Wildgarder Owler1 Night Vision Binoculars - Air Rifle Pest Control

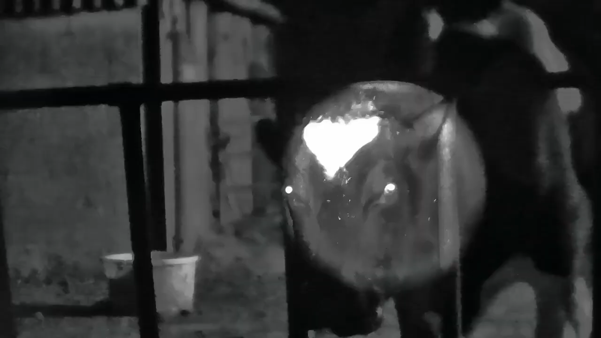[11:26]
When I went up to the farm to test the unit, I was switching between day and night mode. So this here is day mode with just the ambient light, the moonlight.
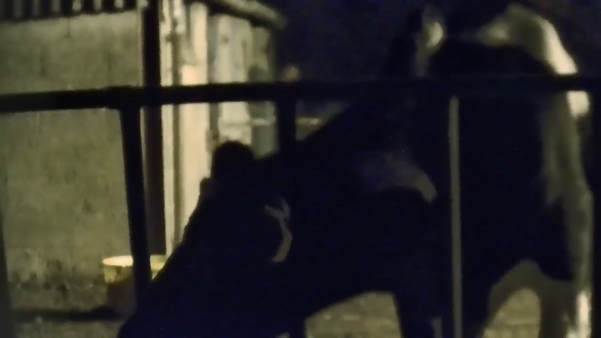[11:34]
But when I switch back to infrared, you'll hear a click.
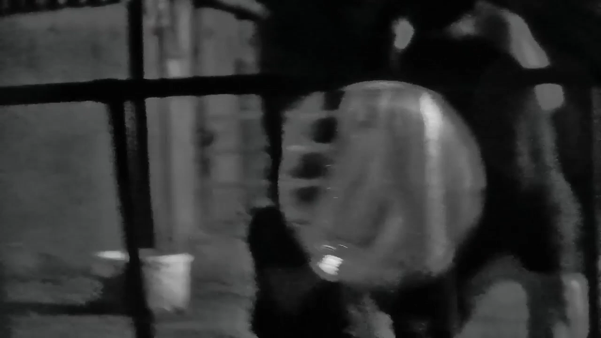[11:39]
That is the infrared filter being put back across the lens. It's all automatic, nothing to think about, it just does it for you.
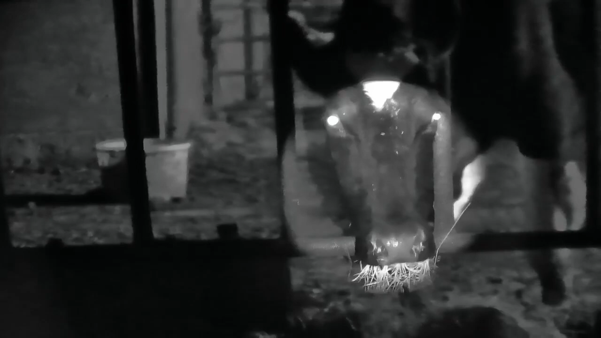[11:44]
The circle affair that you see on the cow's head here, kind of a spotlight effect, this is because the infrared illuminator is designed to throw light a long, long way downfield, 500 meters to be precise.
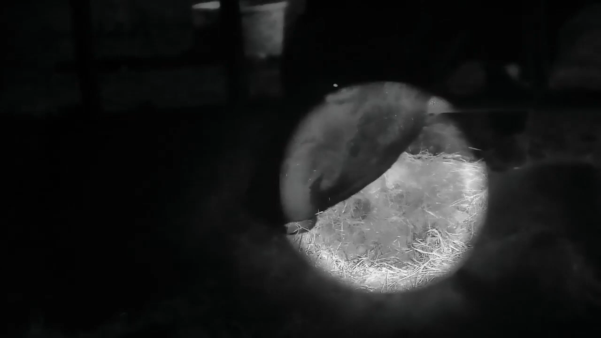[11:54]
So when you're up close, you get this spotlight effect.
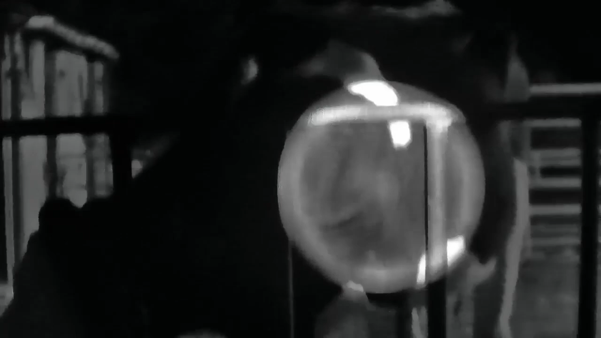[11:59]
As I was walking around the farm, I spotted this little chap, this little rat sitting underneath his trailer. Now I'm 40 to 45 yards out here. I've got the unit on a tripod and I've zoomed right in. And you can see just how clear you can get the image.
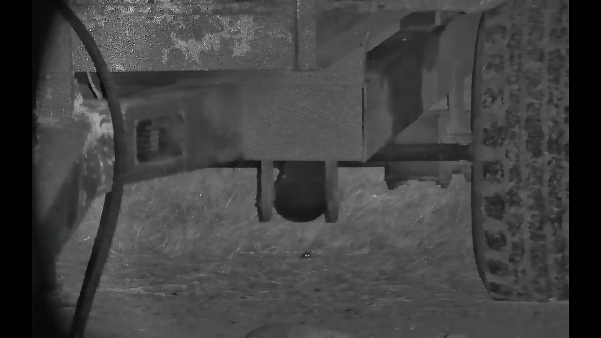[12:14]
It was a very quiet, dark evening, so I pointed up to the heavens, and this is a video of the stars that you can see there.
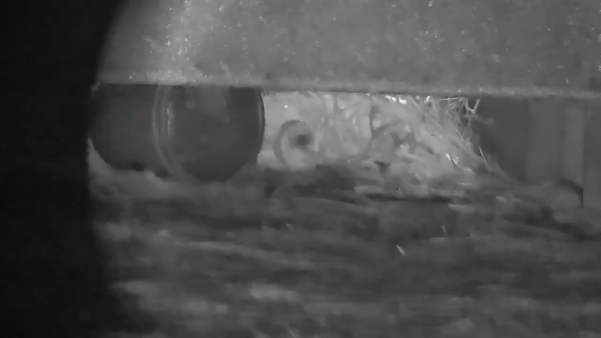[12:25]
Now on the right hand side of the image, you'll see a dead rat up against the wall.
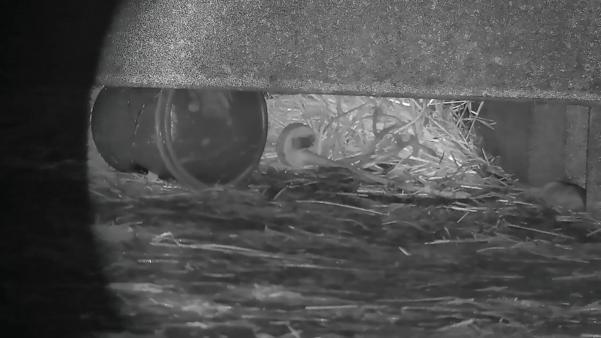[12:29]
He's obviously already taken a pellet from some of the shooting I was doing, but I'm about 30 yards out here,
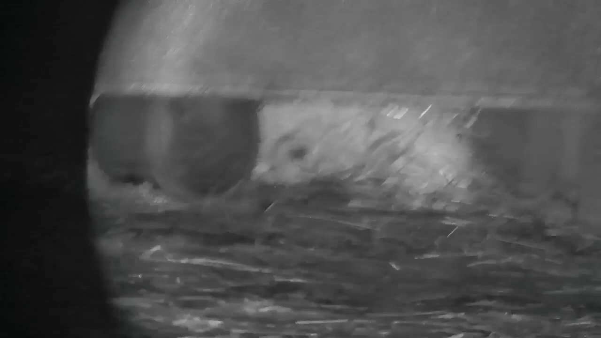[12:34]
25, 30 yards out, and you can see just how clear you can get the footage.
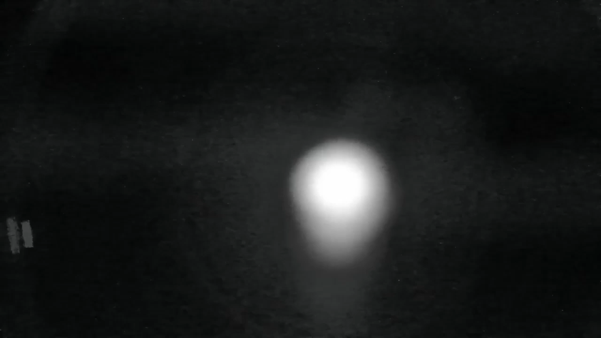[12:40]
You can very quickly pan out, zoom out with the frontmost left lens,
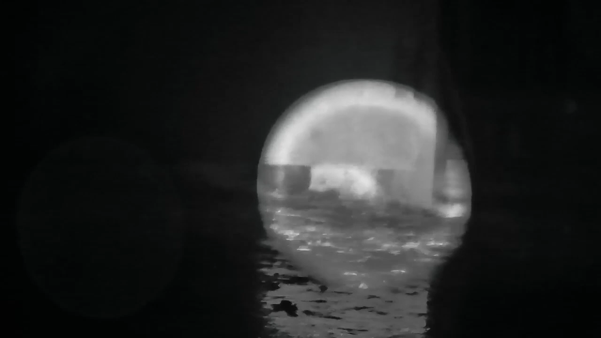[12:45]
and then adjusting the clarifier, as they call it, or the focus wheel behind that, you can get a nice crisp image.
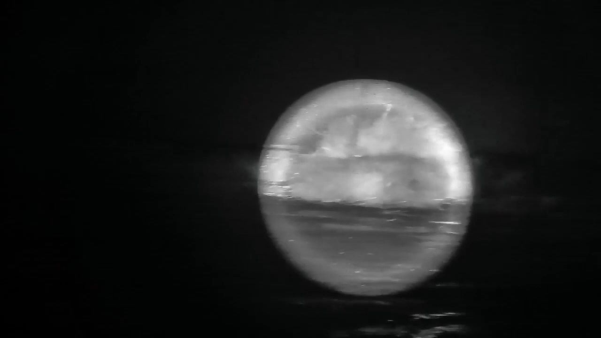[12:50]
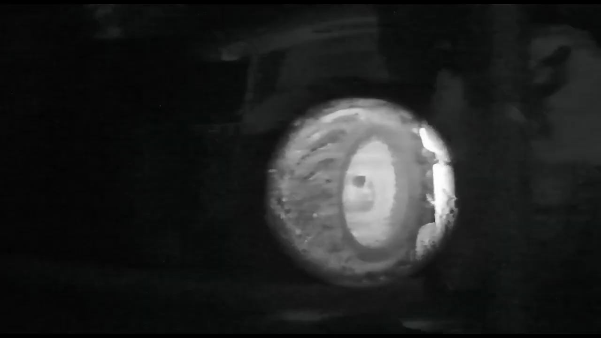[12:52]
Very easy just to point and shoot, just to pan around.
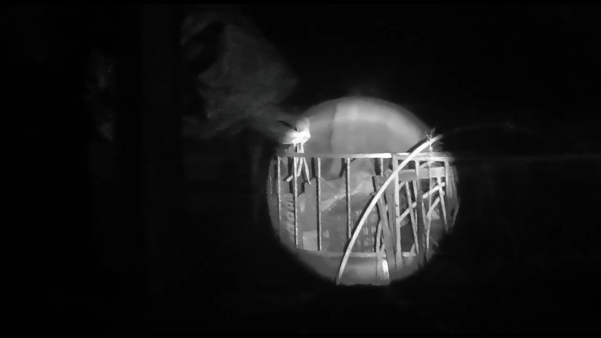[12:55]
So you can see here, I'm about 40 yards out here,
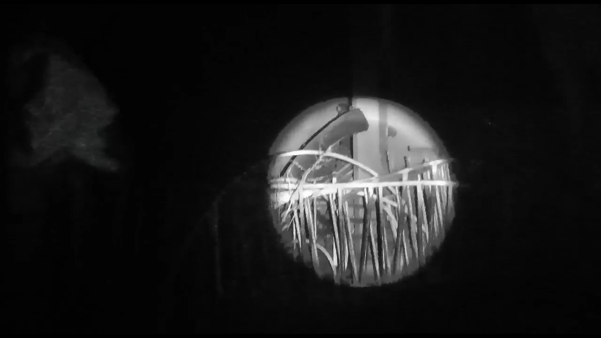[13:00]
and what I'm doing is I'm just scanning around using that spotlight. And as I zoom into that, you'll see you zoom into the light. And look how clear that footage is.
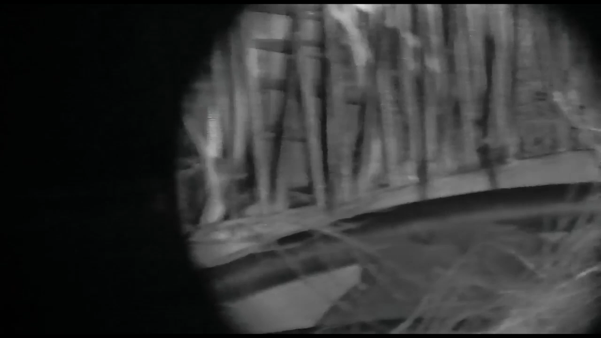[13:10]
Like I said, this is on a tripod, so I'm moving it around on the top of the tripod,
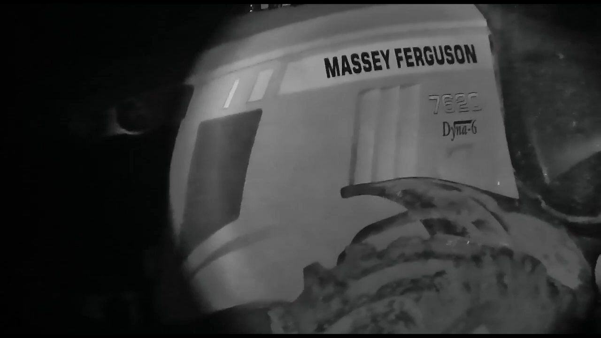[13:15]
so it's a little bit juddery, as you'd expect when you zoomed in that far.
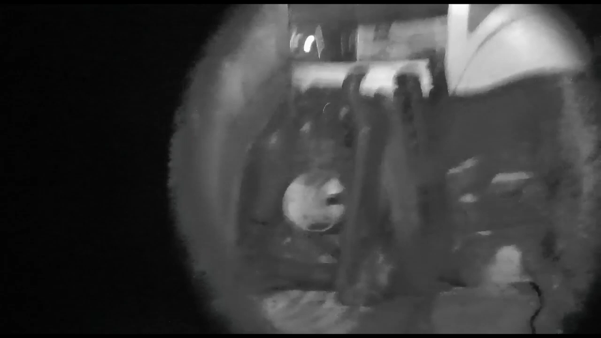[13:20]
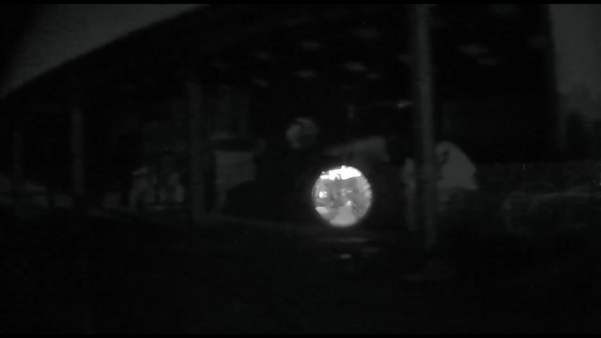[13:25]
And of course, you can very quickly zoom back out, adjust the focus, zoom back in, and adjust the focus again. Now this is all done from the leftmost lens of the unit.
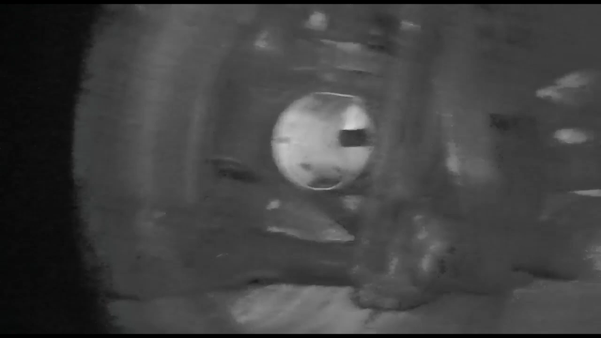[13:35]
Very, very easy indeed. It's only two quick twists of a wheel, and you're done.